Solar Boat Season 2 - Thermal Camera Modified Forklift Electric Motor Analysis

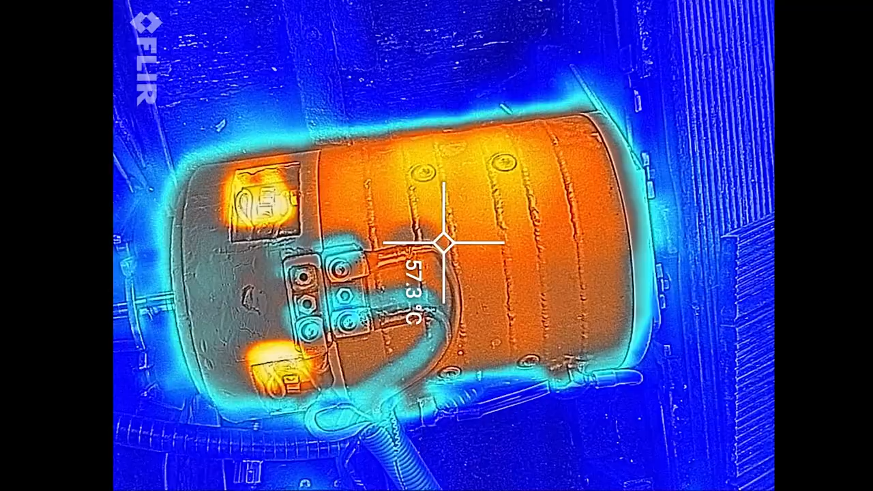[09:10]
On screen: spot 57.3°C
So what I can do now to make things a bit interesting.
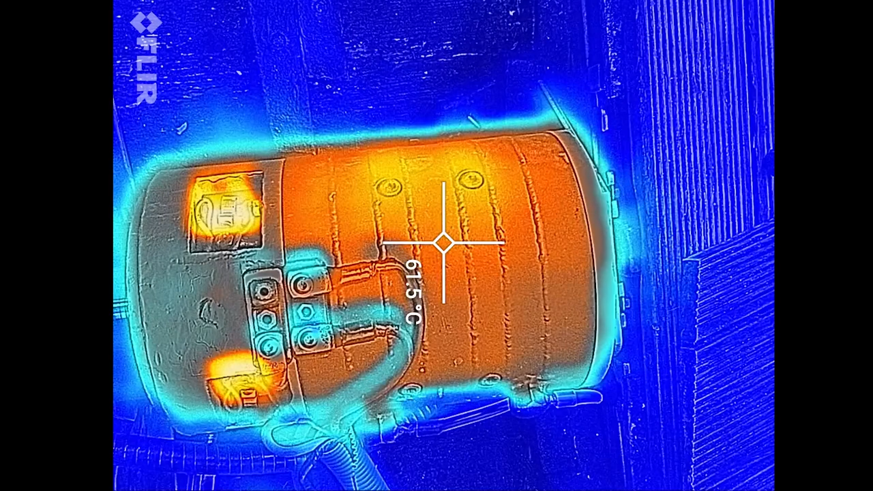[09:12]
On screen: spot 61.5°C
I will just turn on the water cooling and let's see how it cools down.
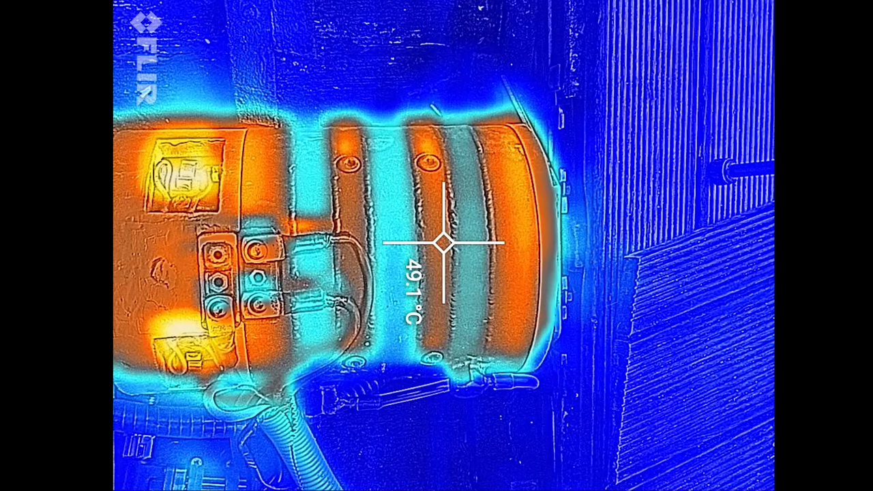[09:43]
On screen: spot 49.1°C
And the rest of the motor will start to cool.
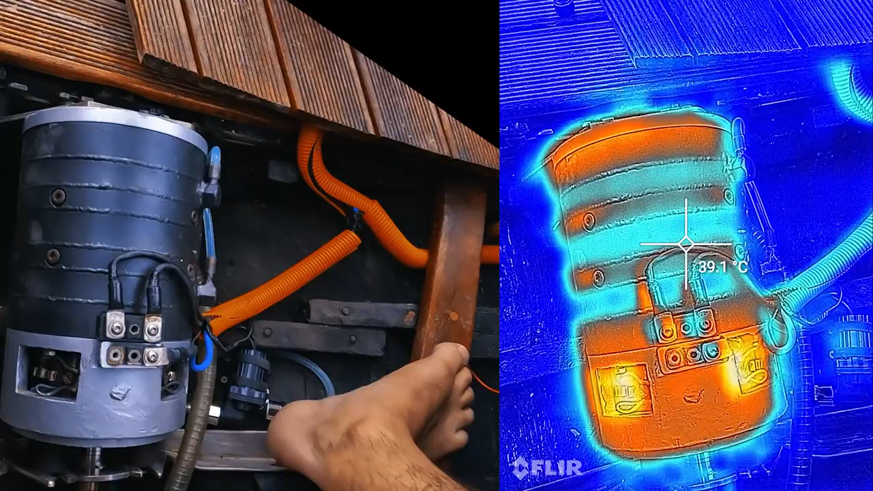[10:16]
On screen: spot 39.1°C
So we can see that the motor starts to cool pretty quickly.
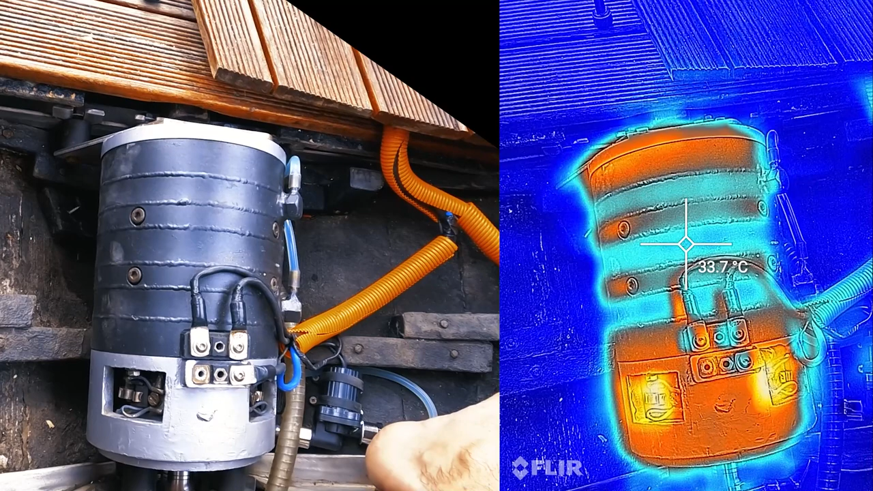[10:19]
On screen: spot 33.7°C
Around the part where the water is flowing.
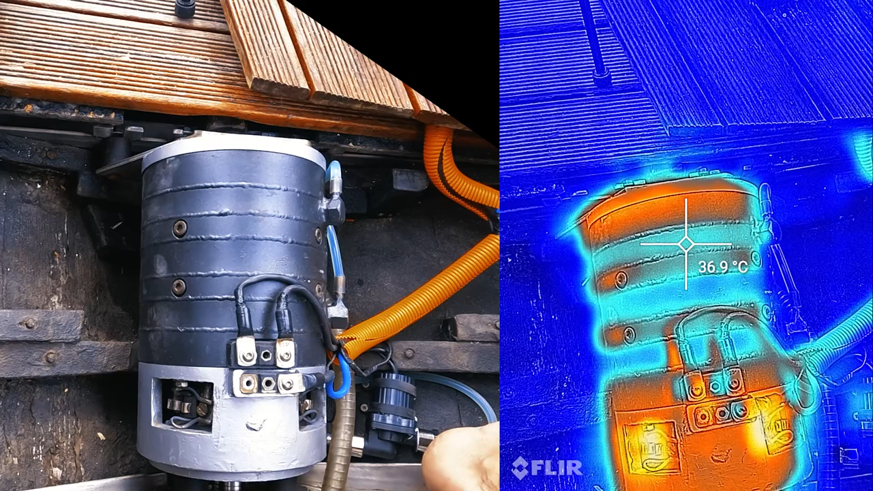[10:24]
On screen: spot 36.9°C
And then it starts to cool the other parts of the motor. This front part is now 10 degrees lower. And the rear part of the motor is 15 degrees lower. So water enters first this part of the motor. Because this part is where the brushes are.
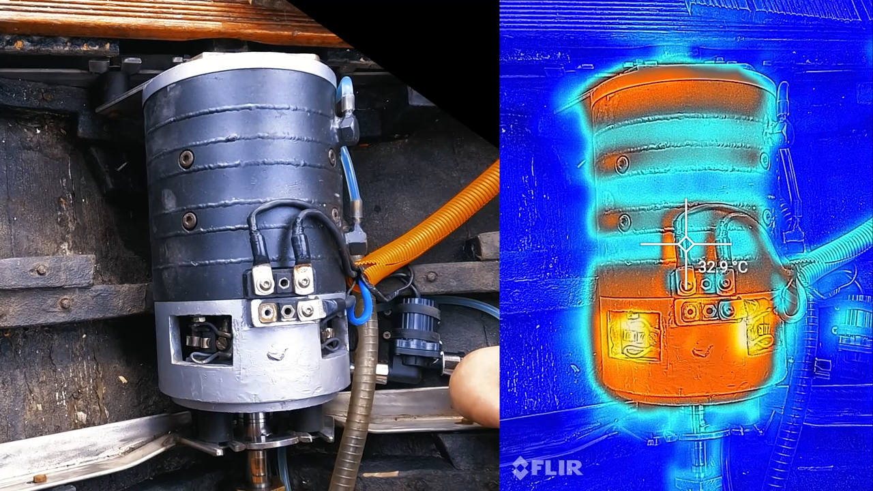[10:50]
On screen: spot 32.9°C
And I want to start the water here to make the cooling more efficient. And then it goes here and exits here.
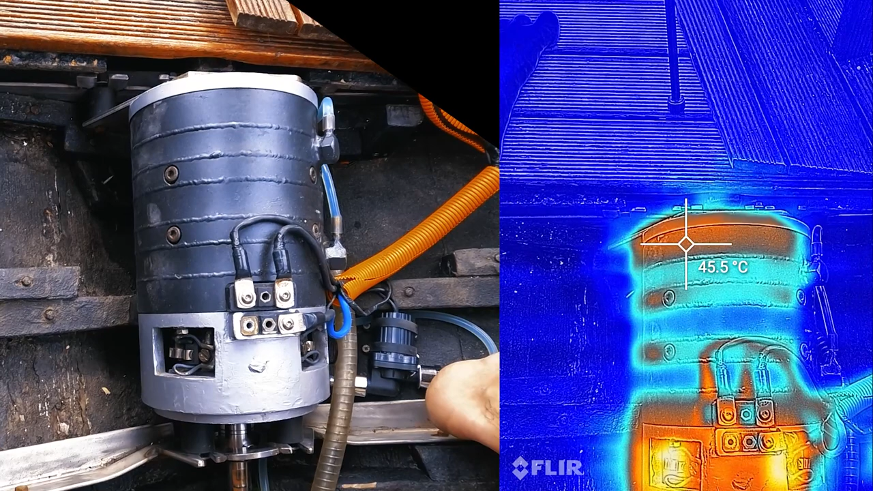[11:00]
On screen: spot 45.5°C
So the biggest problem now is that the stator is cooling super efficiently. So I could probably pull out,
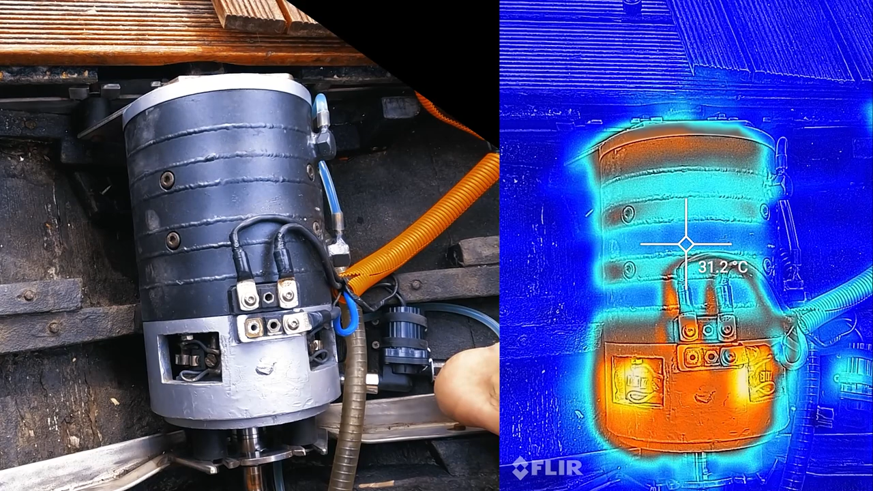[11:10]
On screen: spot 31.2°C
I don't know, 30 kilowatts from it and it would not overheat. But the rotor part of the motor is not cooling so efficiently.
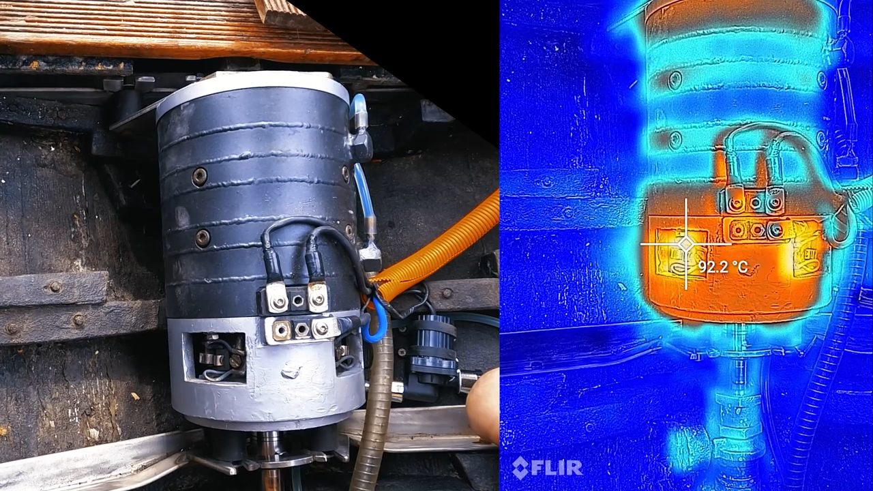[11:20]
On screen: spot 92.2°C
Because it does not have water cooling. It only has a little bit cooler ambient temperature because of water cooling. It's easier to cool and it's also spinning.
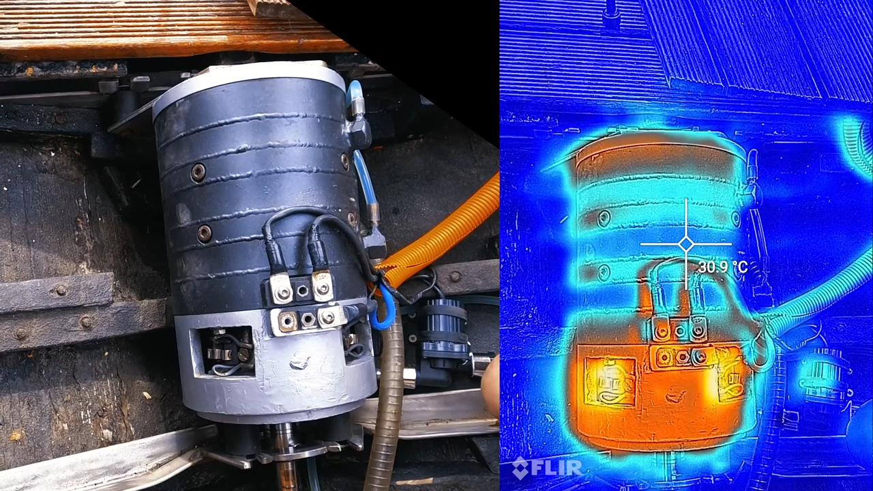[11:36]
On screen: spot 30.9°C
So it's circulating some air and transferring the heat more efficiently.